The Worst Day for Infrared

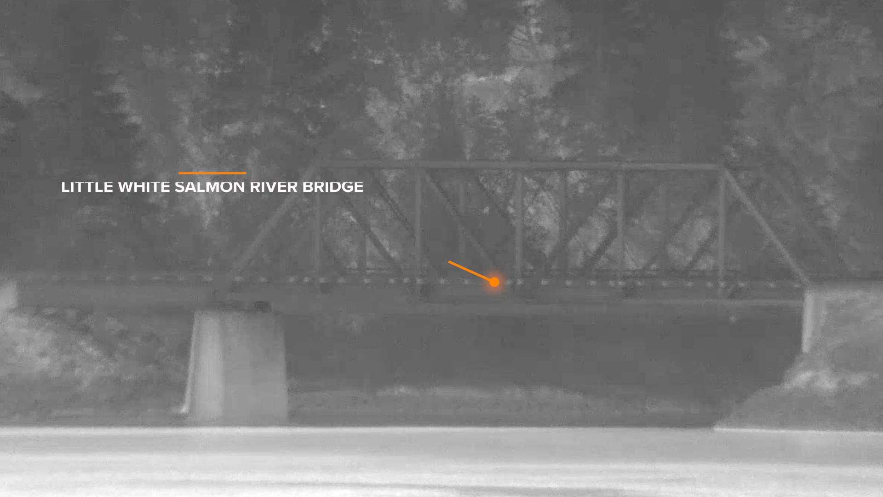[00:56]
The white salmon bridge that we see across the river from us is right around a kilometer, maybe 1.1 kilometers.
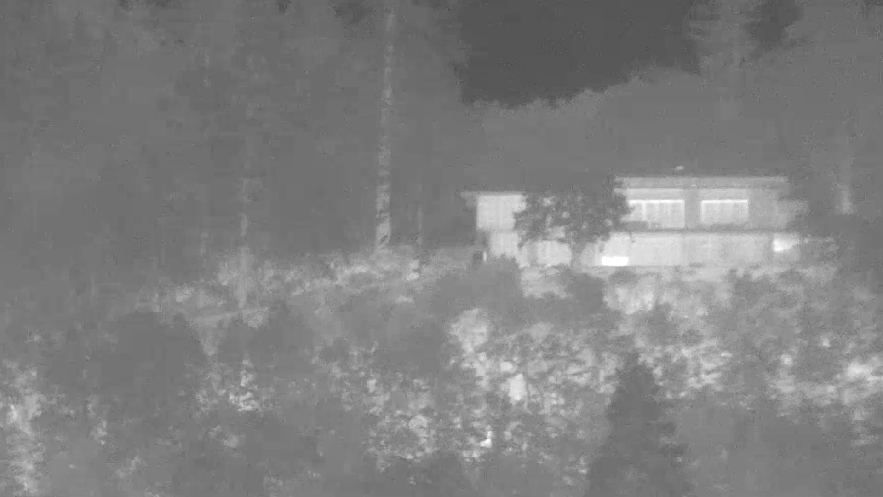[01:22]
There's that bright object that might be an outdoor hot tub for all I know. And then, yeah, they might have an insulation problem with that heat element on the right of their house.
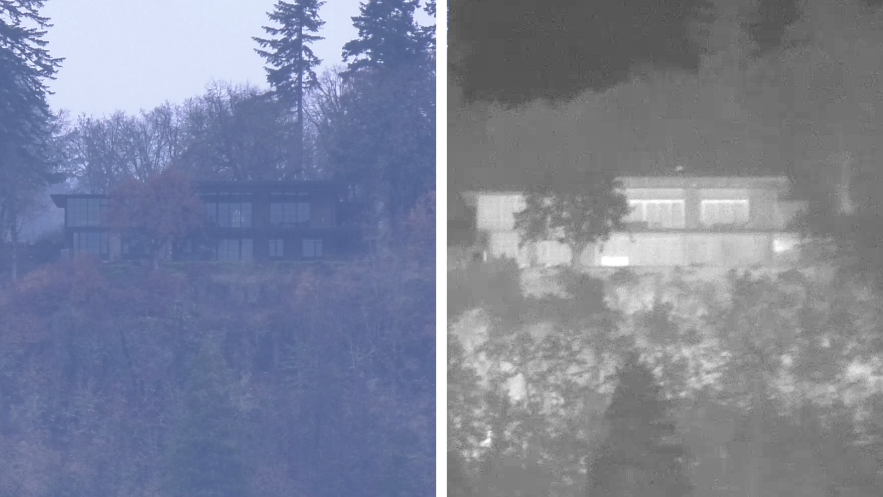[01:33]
But look at the sharpness of the lines in the window, the sharpness of the roof line. You can even make out chairs. And this is through a compressed video and a kilometer away with moderate zoom.